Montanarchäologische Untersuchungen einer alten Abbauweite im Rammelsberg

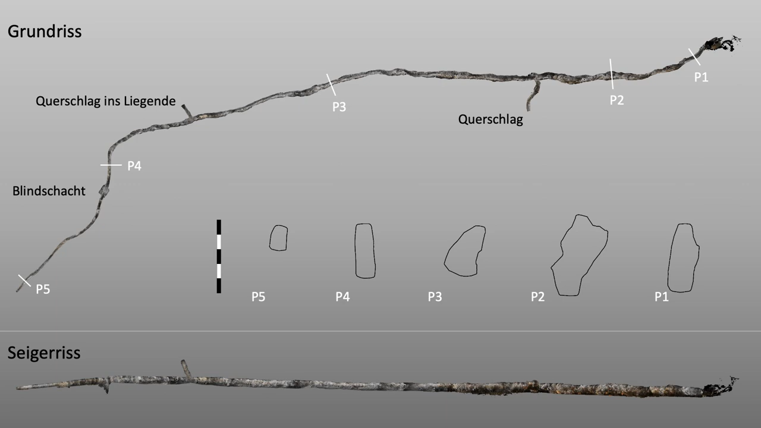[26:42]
Und dann haben wir ab der Stelle P4, also ab da, wo es abknickt, einen sehr regelmäßigen Querschnitt. Das wird noch eine Rolle spielen.
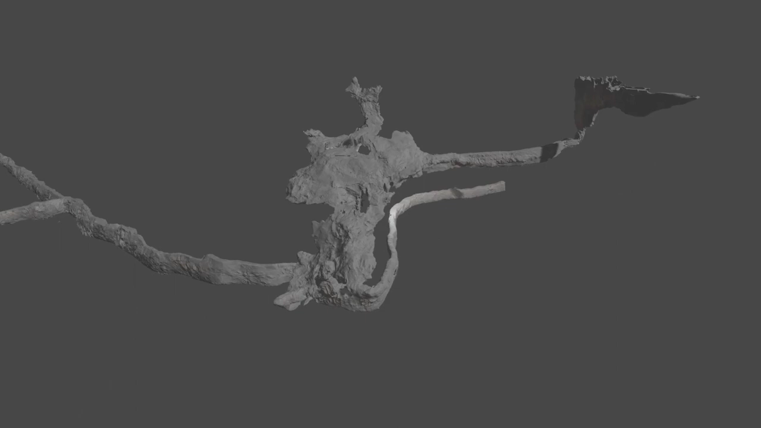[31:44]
Diese wird erreicht vom drahtsiefsten Stollen aus über einen Querschlag.
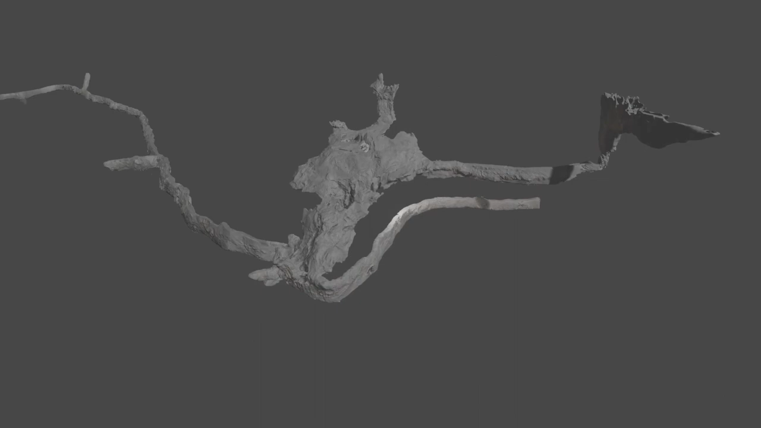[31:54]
Man sieht ihn in der Animation unten, auf die jetzt hingezoomt wird.